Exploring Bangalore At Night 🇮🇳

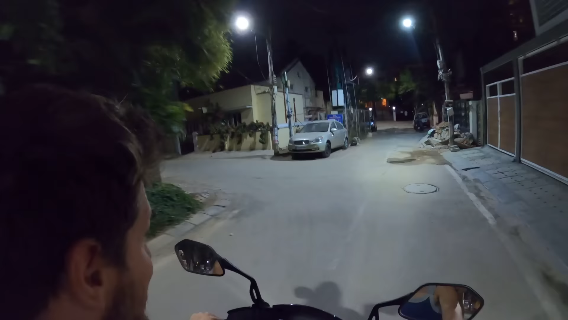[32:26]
Yeah, good brake. You think you can go left? Yeah. Okay. Oh, big bump, but it's a scooter, it's okay. Yeah, beautiful.
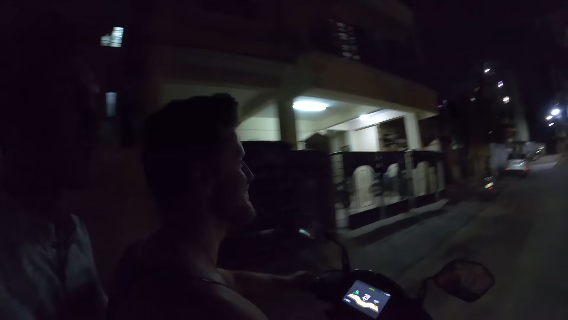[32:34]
And I have to be careful also about other people that they don't hear me, right? The main disadvantage is you won't get to know if an electric bike is passing by the side.